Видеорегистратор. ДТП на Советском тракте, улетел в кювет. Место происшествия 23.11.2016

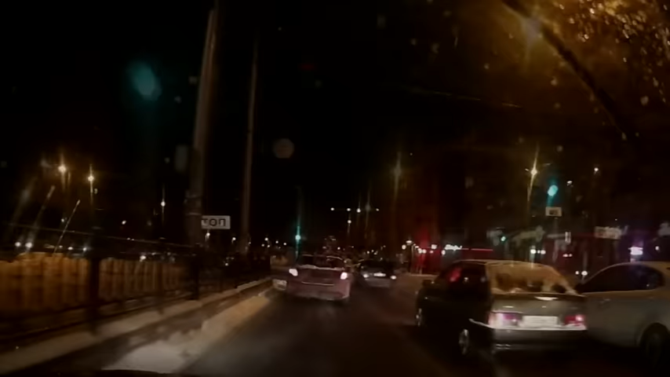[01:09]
Столкновение не произошло, но нарушителю на иномарке стоит запомнить, что такие маневры опасны для жизни и ради них рисковать не стоит На улице Гайдара камера зафиксировала массовый переход пешеходов на красный сигнал
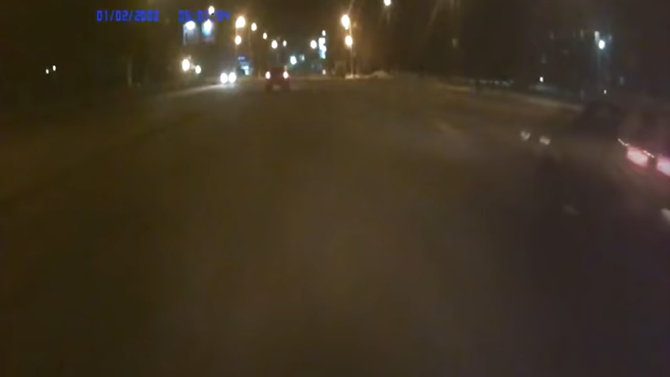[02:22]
По словам автора видео, за рулем Киа сидела женщина Машину в течение нескольких секунд кружила по дороге В итоге она остановилась на встречной полосе Во время этого дрифта никто не пострадал, женщина долго не могла прийти в себя На улице Грибоедова водитель Матиза поехал против одностороннего движения